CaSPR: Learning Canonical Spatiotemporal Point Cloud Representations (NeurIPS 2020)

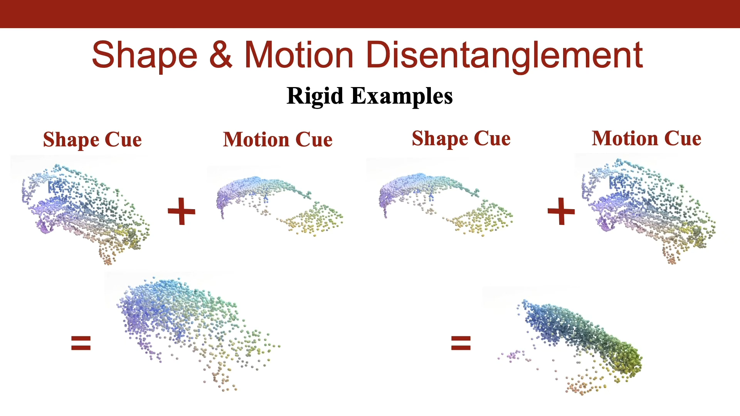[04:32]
CASPER can be used for other applications like camera pose estimation, correspondence estimation, and propagation of labels across time and objects. Please see the paper for more examples.
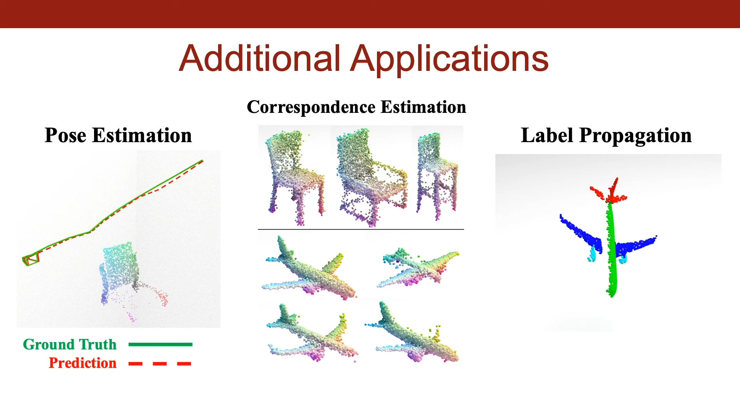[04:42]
Though results are promising, the interpolation quality of our method is limited by the normalizing flow, which may fail to capture fine-grained details.
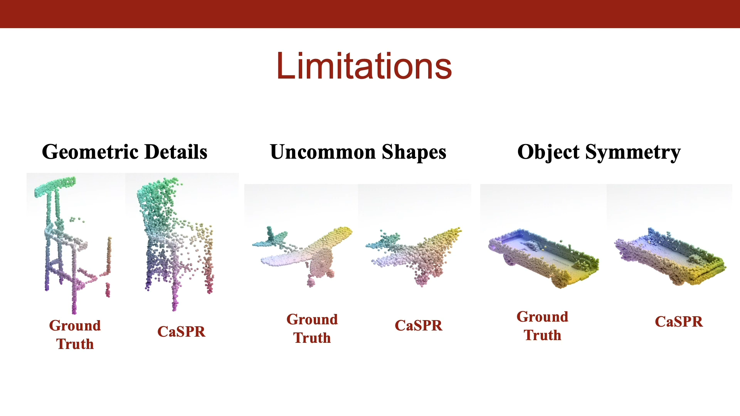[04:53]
Canonicalization is also susceptible to ambiguities from partial observations and object symmetries. Thank you for watching. using a refers to the maximum points.